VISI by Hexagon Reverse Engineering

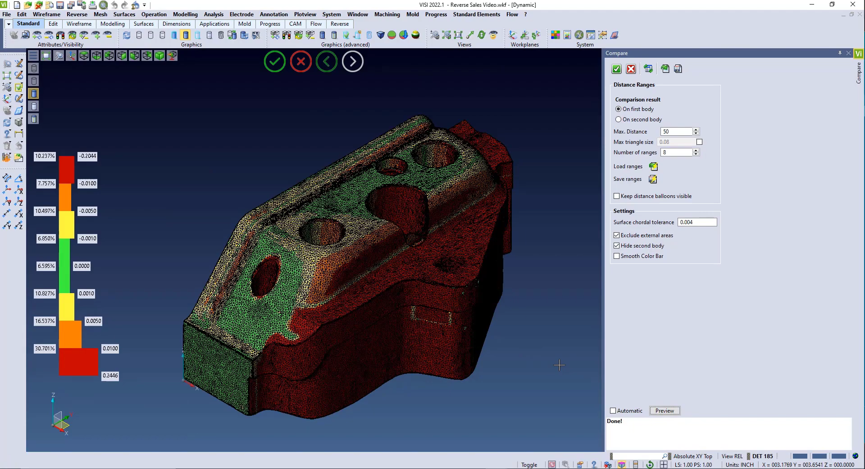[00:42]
highlight the problem zones so it's easy to identify the differences.
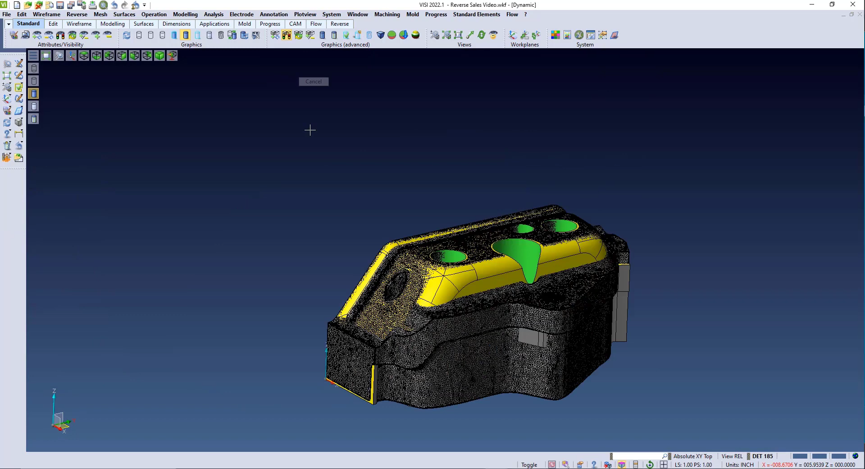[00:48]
It has never before been easier to clean up our scanned data and get it into a data format that we can use to start cutting to.
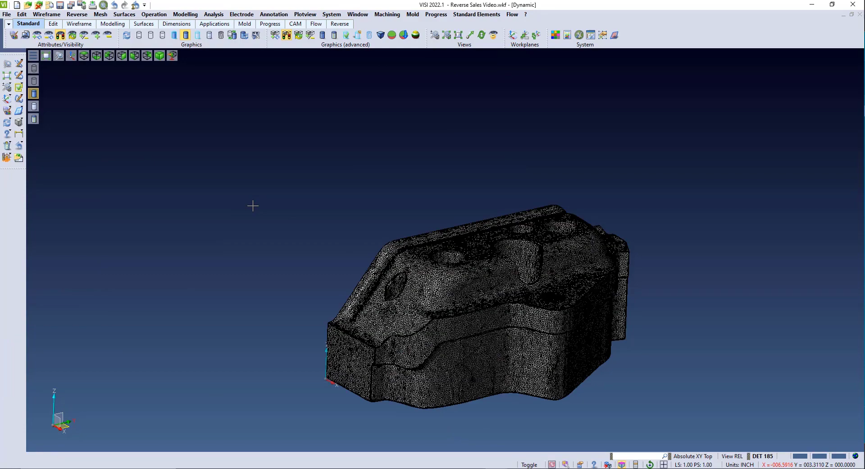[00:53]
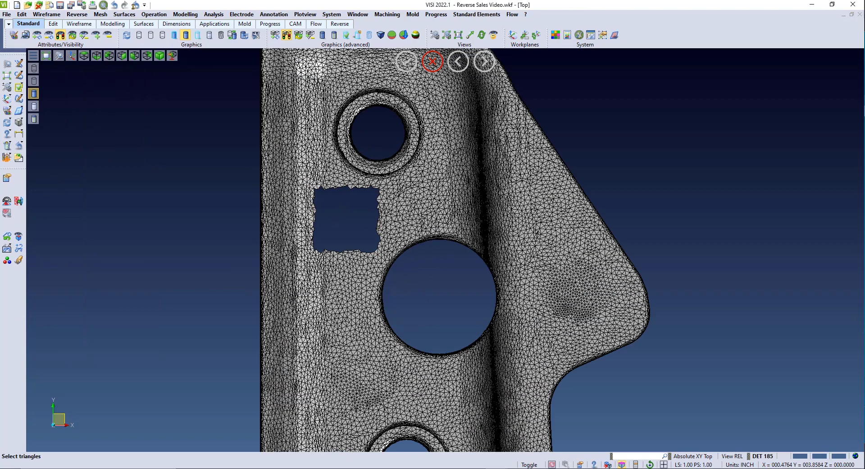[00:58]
We're going to quickly remove all the holes on our scanned data here so that way we can cover them up and that way we can get a smooth
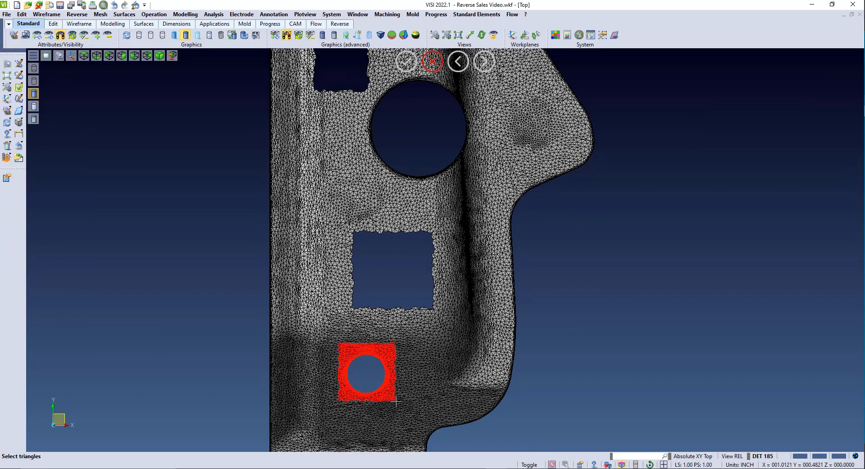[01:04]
toolpath going over these areas once we convert it into a surface after this step. As you can see, we can simply window in any of the holes.
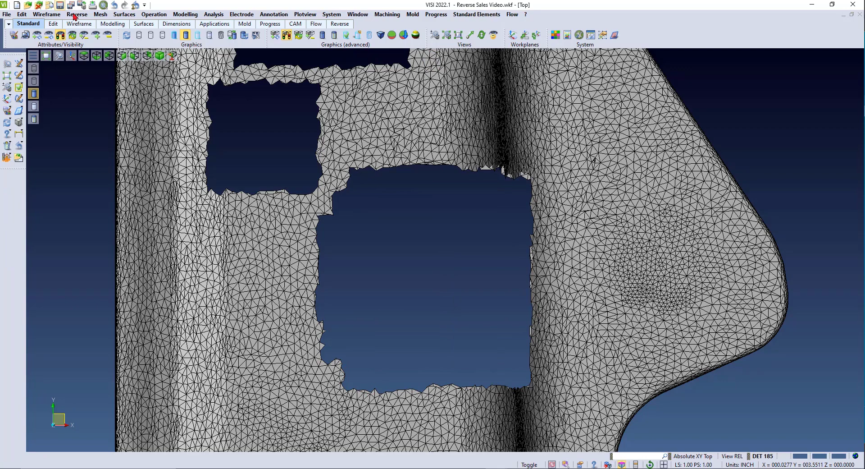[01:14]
Now with Vizi's easy use interface,